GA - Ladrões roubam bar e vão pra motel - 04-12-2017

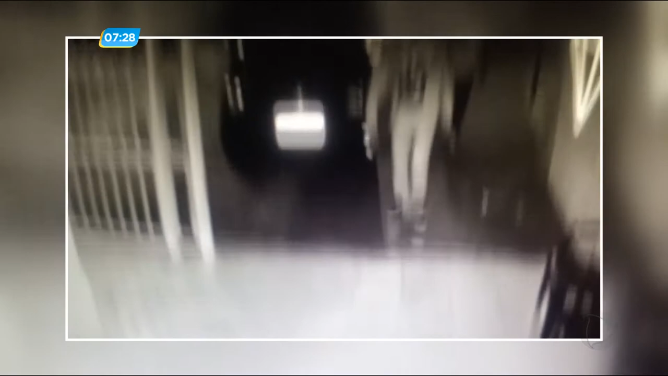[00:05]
Toda a ação foi filmada pelas câmeras de segurança. Primeiro, os bandidos entram no bar, que funciona em uma casa, e fecham o portão.
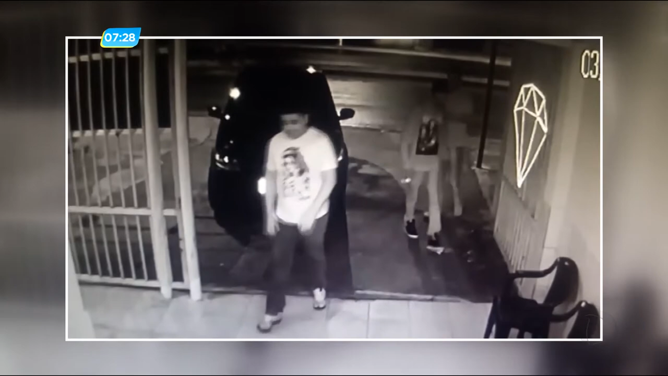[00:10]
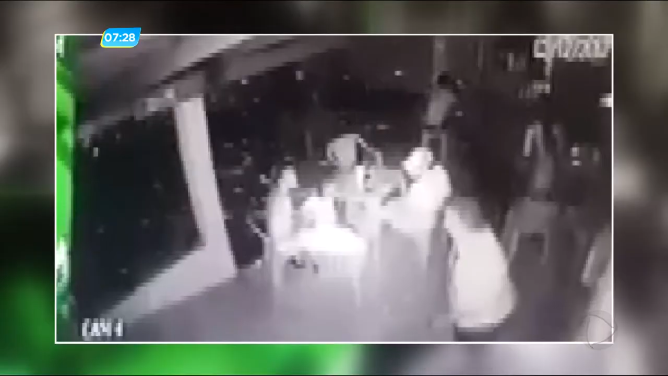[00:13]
Depois, eles fazem clientes e funcionários reféns. As pessoas são obrigadas a deitar no chão enquanto o assalto é concluído.
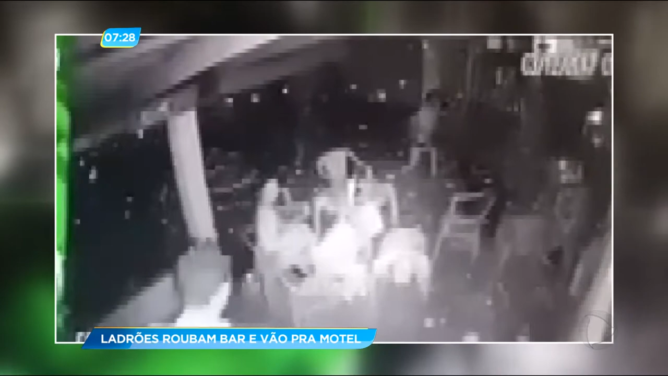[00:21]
Os três assaltantes estão armados e cometeram o crime depois de beber e usar drogas. As vítimas desse caso estiveram aqui na delegacia para prestar depoimento.